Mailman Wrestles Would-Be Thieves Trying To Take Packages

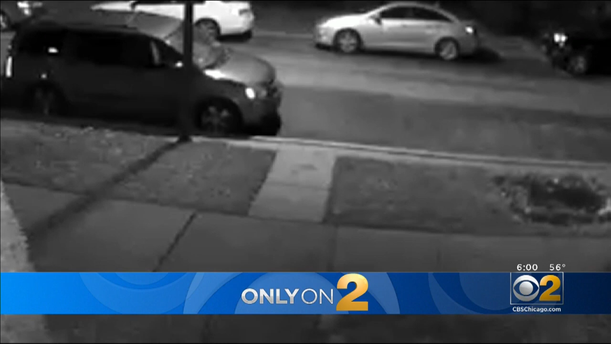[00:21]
Their target, this U.S. Postal Service workers cart full of packages. You'd think it was a quick, swift theft until you saw the you see what the next camera records. You see those three people with the debris around them? These are the two suspects, one standing to the side, the other being tightly gripped by the postal worker who's underneath him.
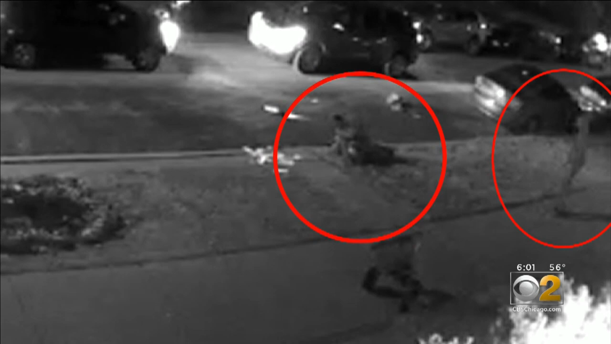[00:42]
Fast forward and you'll see this went on for several minutes. People walk around, cars pull up. The mailman is even seen being dragged and still does not let go. At one point, one suspect goes to the home that's recording this video to ask ask for help. The guy was, I guess, just walking around trying to get someone to help get the mailman off of his brother.